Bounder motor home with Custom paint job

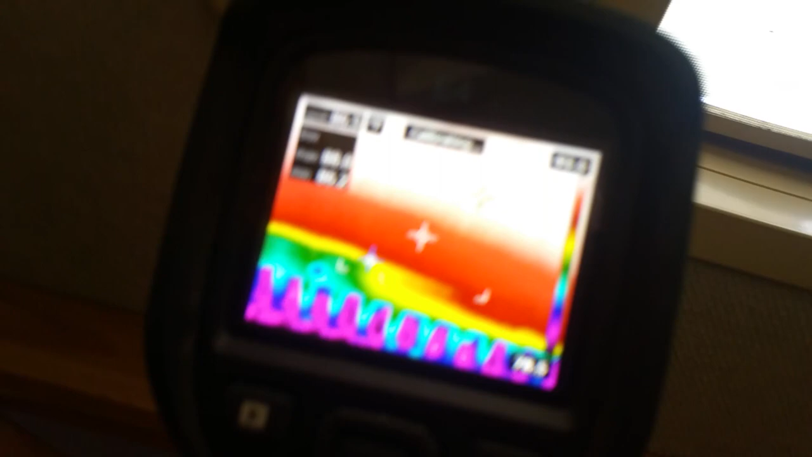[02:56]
and the air in this one is 64
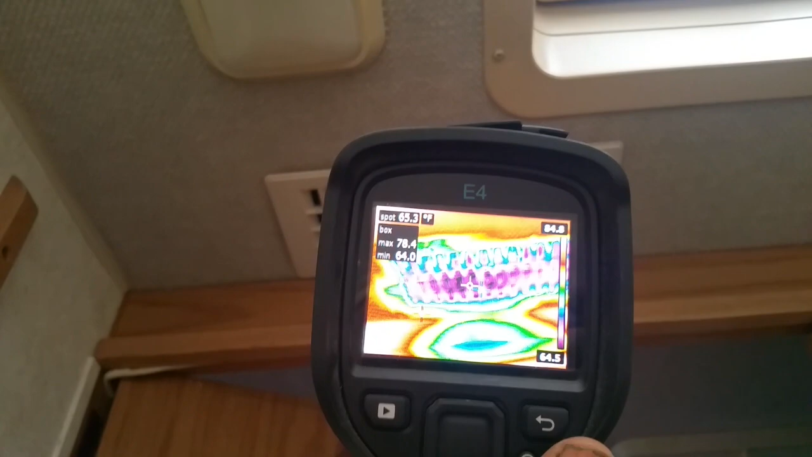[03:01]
On screen: spot 65.3°F
you see it's not corrupted by the outside room so it's 64 and dropping now let's take
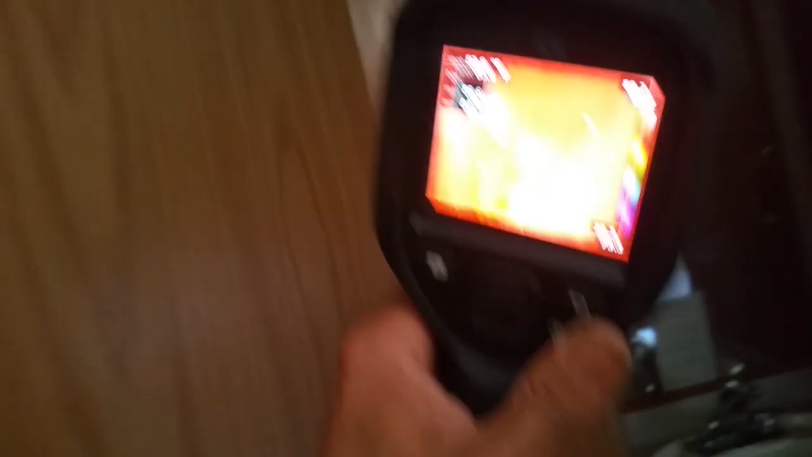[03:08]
it for fun for sport of it let's take a look at the temperature outside so you guys can see how hot it is
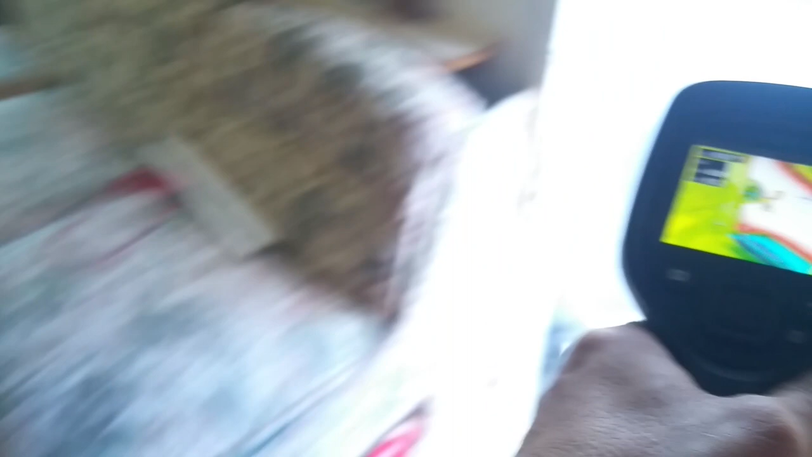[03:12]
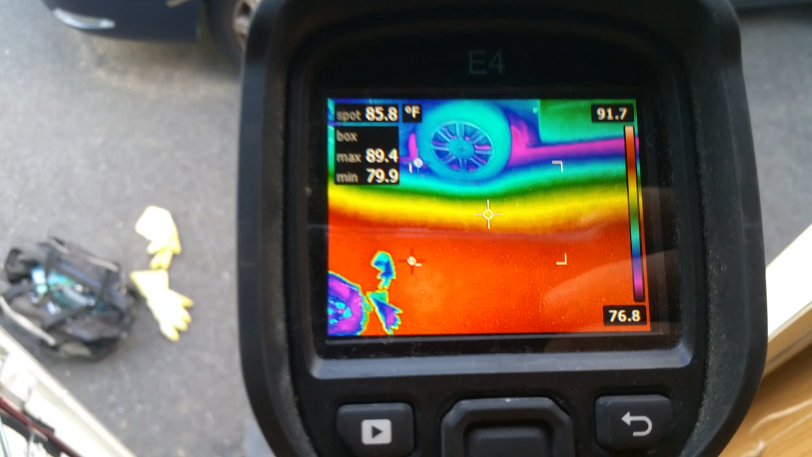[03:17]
On screen: spot 85.8°F
it's uh 86 degrees so it's dropping there
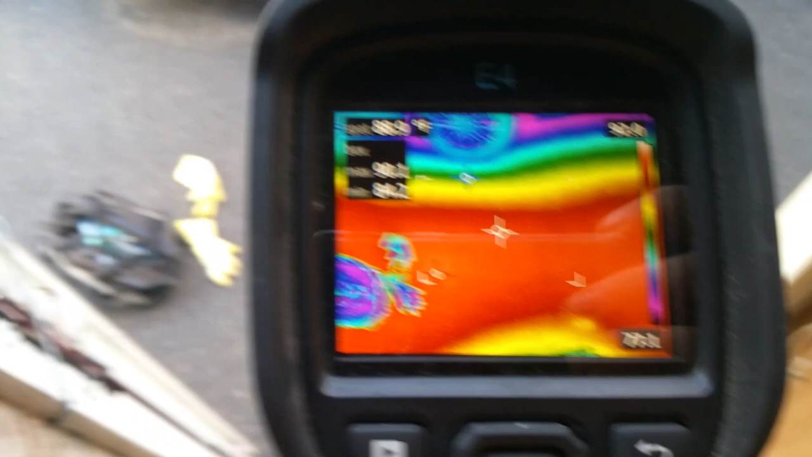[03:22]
there's a cat so it's dropping
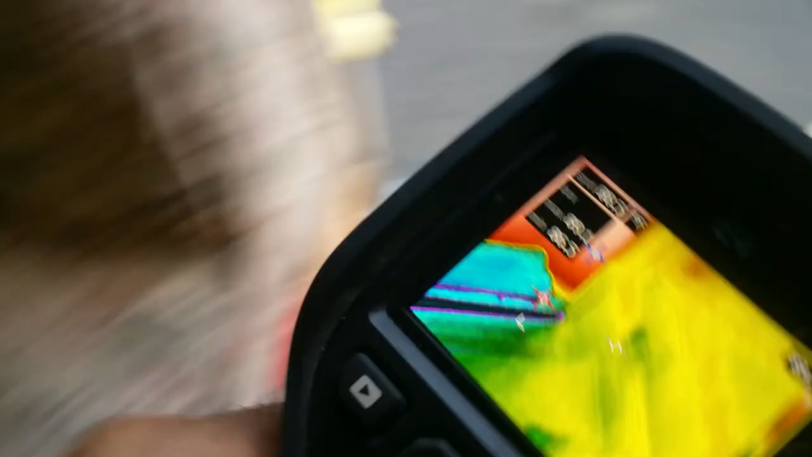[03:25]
there now looking for leaks and things like that this thing could find
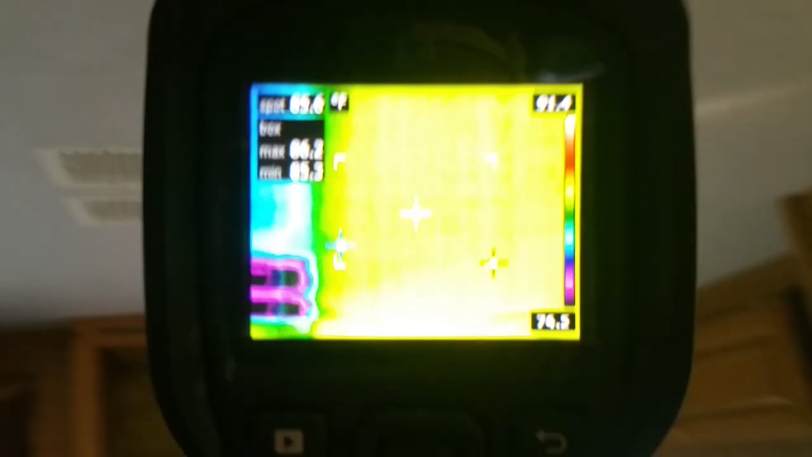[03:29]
leaks if there were any and there are none this is
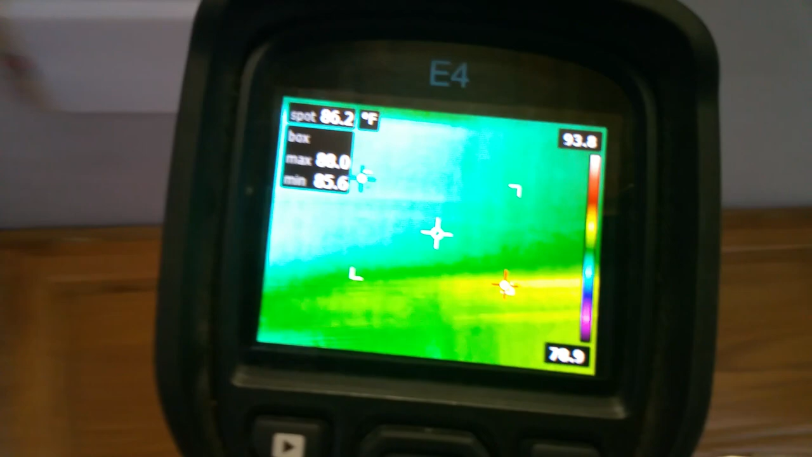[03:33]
On screen: spot 86.2°F
this roof doesn't have any leaks it's been uh it's got a new rubber roof on it well when
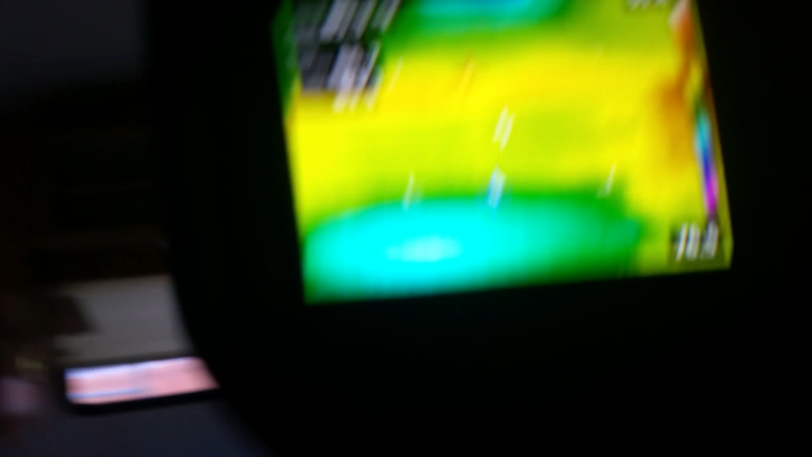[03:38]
i purchased it and i'm re-coating it now scrubbing it out but those are just the wall temperatures without
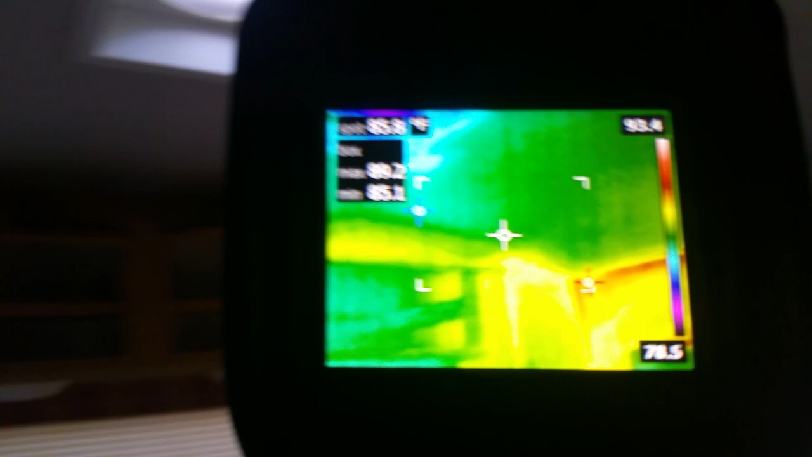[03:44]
without leaks that's one side and it's the heated side where
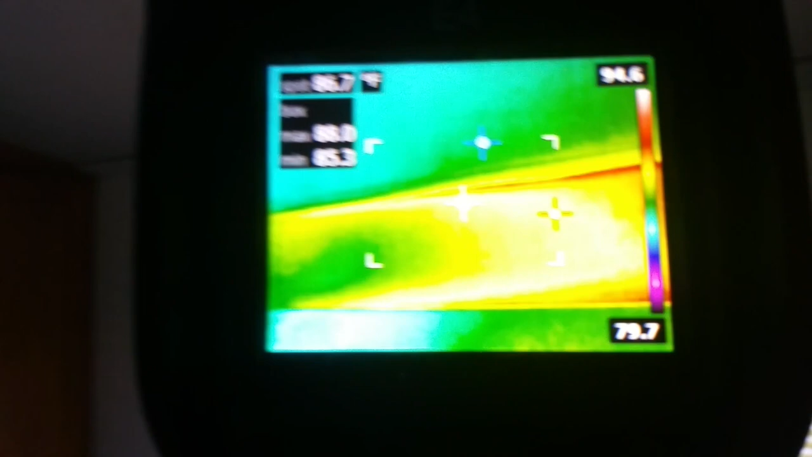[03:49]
the sun's on right now that you're looking at but there we go
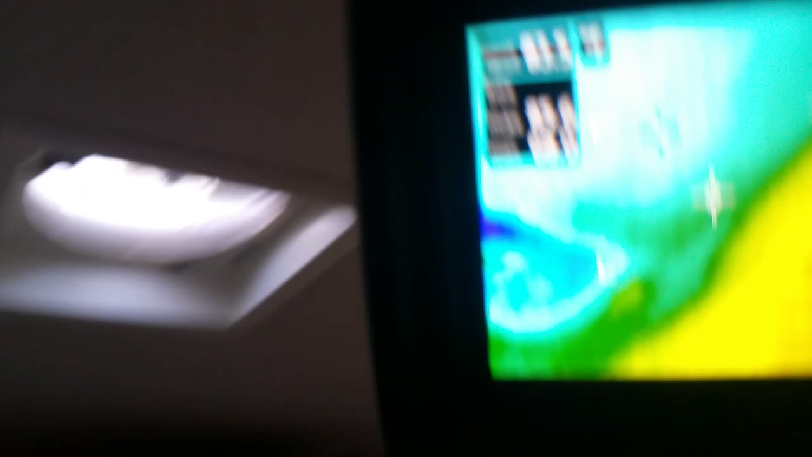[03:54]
let's see what this is pumping out now
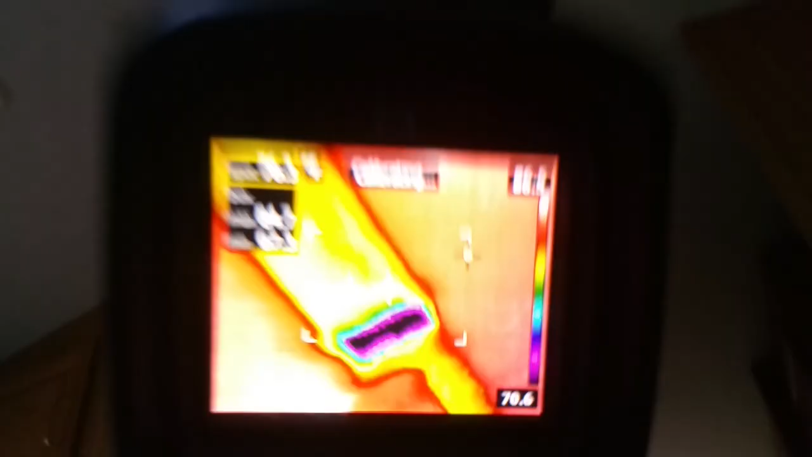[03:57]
it has it's been working for a while nope
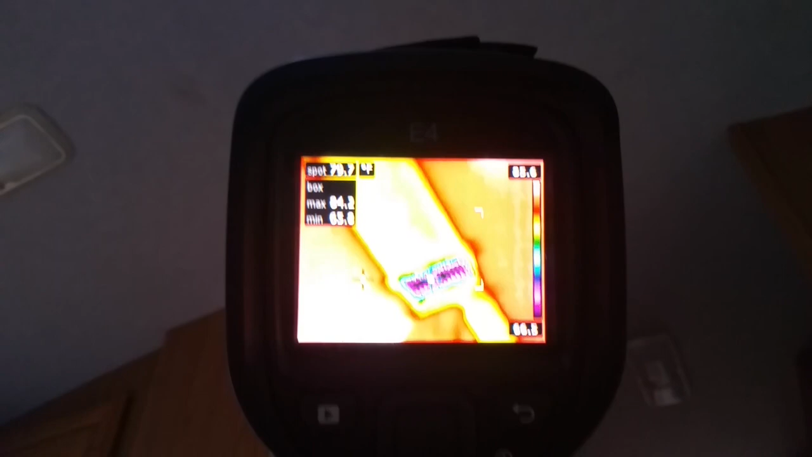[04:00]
still kicking at uh still has to do its job 60 66 now
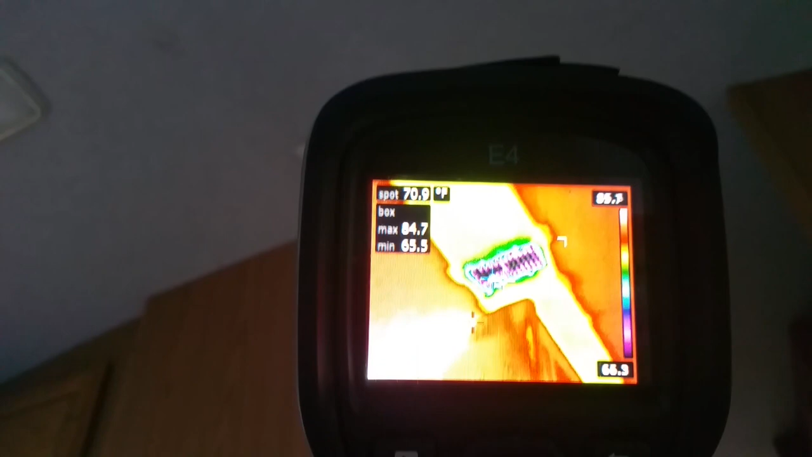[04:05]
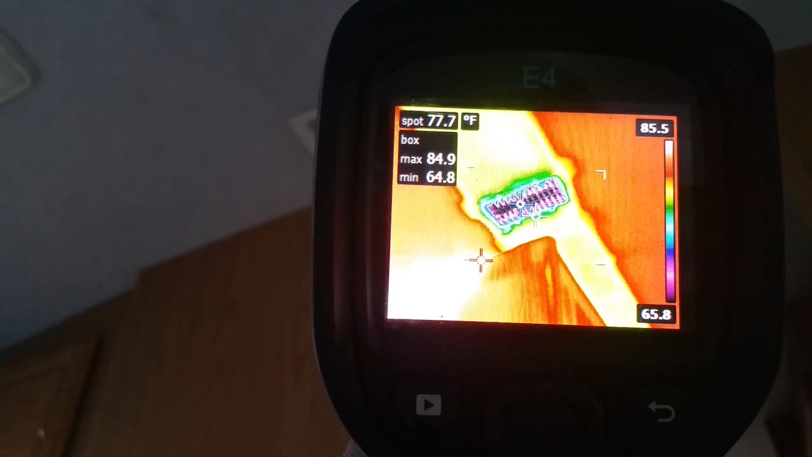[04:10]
On screen: spot 77.7°F, max 84.9°F, min 64.8°F, scale top 85.5°F, scale bottom 65.8°F
hold on let me see if i can get that thing centered up right yep 66
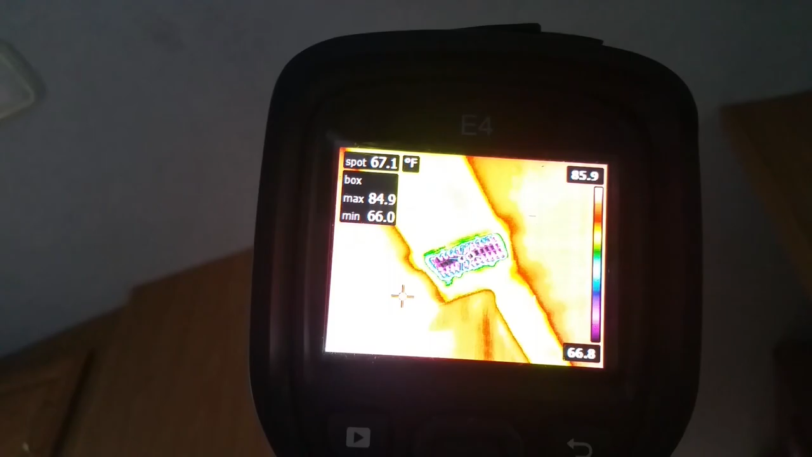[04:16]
On screen: spot 67.1°F
67 so
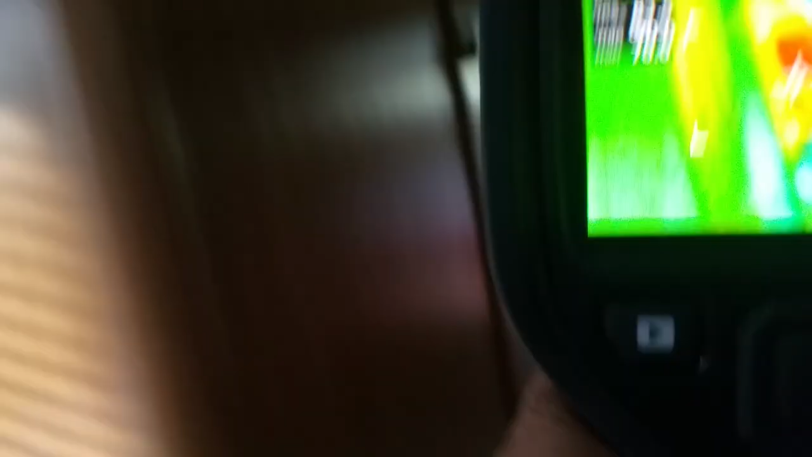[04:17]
it's dropping it's doing pretty good